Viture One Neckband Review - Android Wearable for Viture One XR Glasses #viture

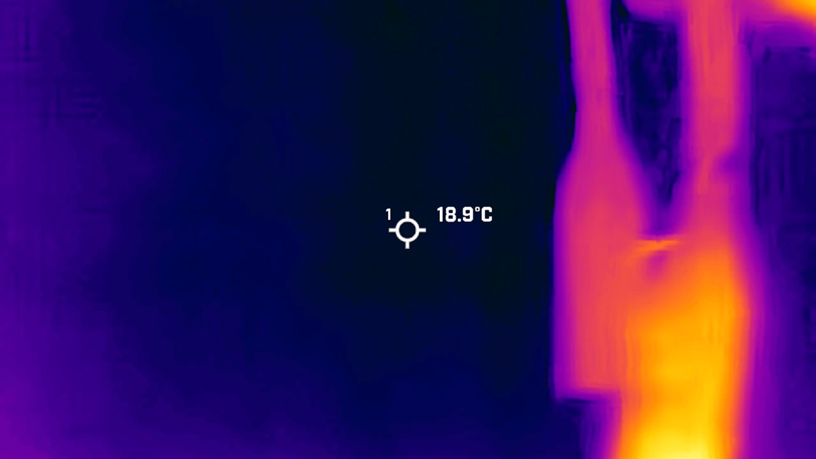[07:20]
On screen: spot 18.9°C
So overall, I think that you should really just have this off just because it seems like it's necessary because this actually does start getting warm.
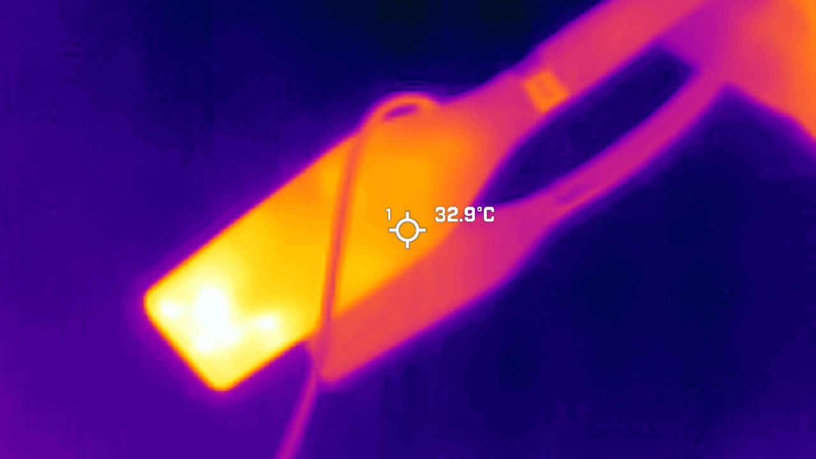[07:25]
On screen: spot 32.9°C
And because you're wearing it around your neck, it does feel warmer when you're in quiet mode.
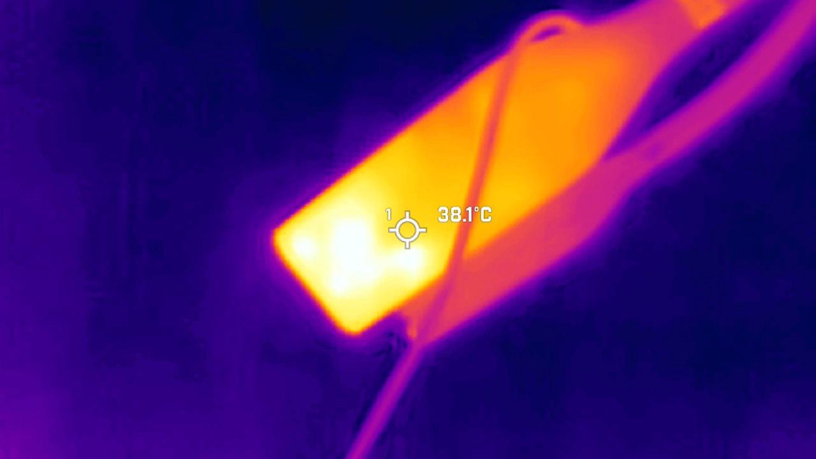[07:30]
On screen: spot 38.1°C
So I almost never recommend it.